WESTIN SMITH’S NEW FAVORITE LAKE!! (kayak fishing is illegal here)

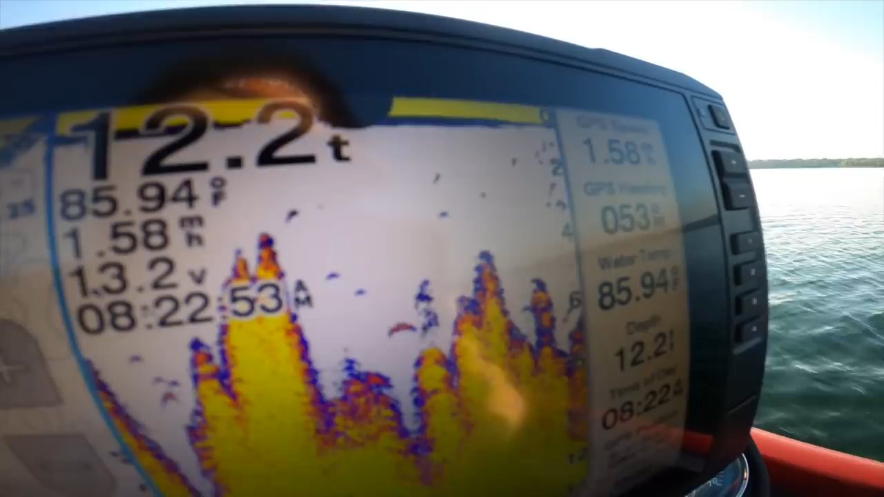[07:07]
On screen: water 85.94°F, speed 1.58 mph
there's uh grass close to the surface here in fact you can probably see it off the edge of the boat and
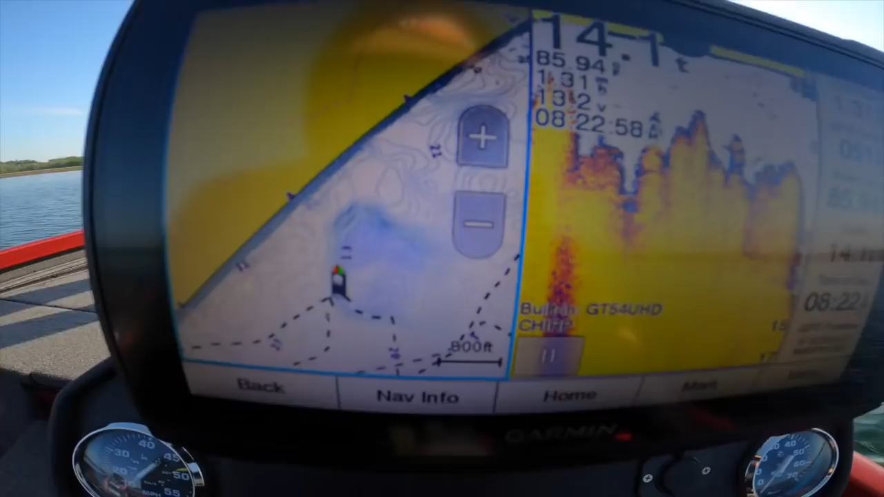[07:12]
On screen: depth 14.1 ft
then just to the left of the boat it gets pretty deep pretty quick in fact let's zoom in
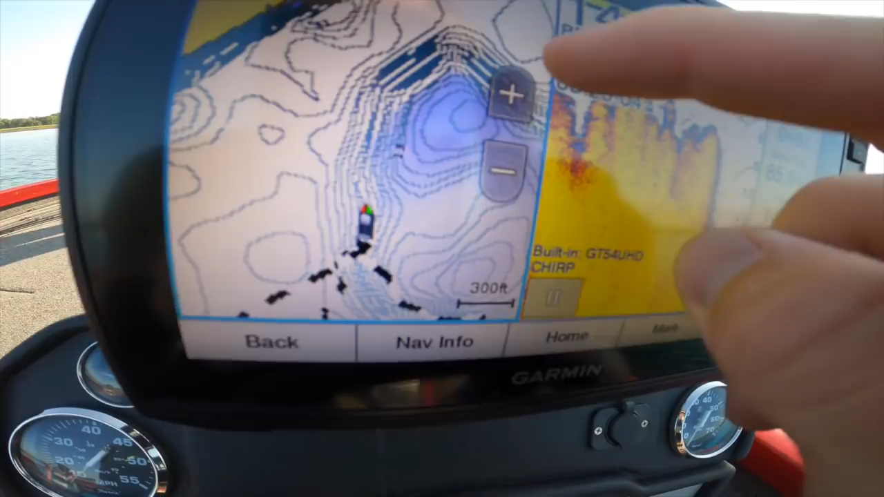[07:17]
it goes from
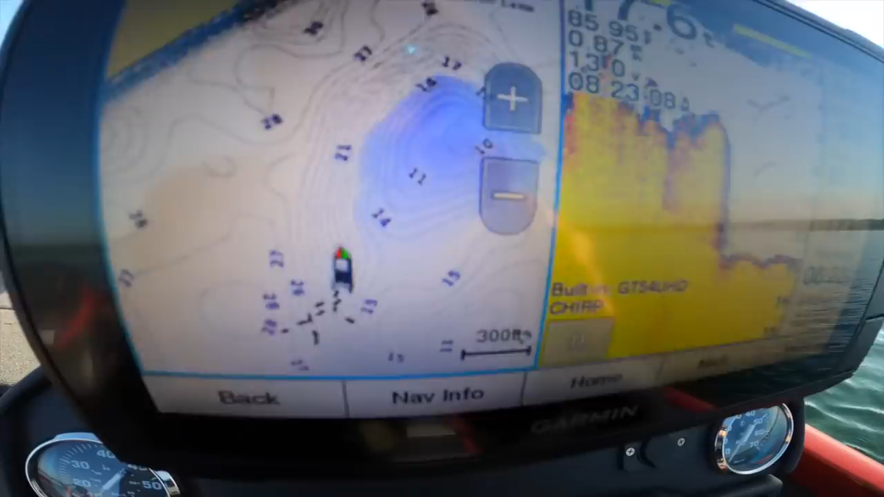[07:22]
it says we're sitting in 15 feet it goes from 15 to like 26 28 feet right here so we're going to cast all around the boat see what's up this was a spot another boat came to in the morning it's also a spot we hit on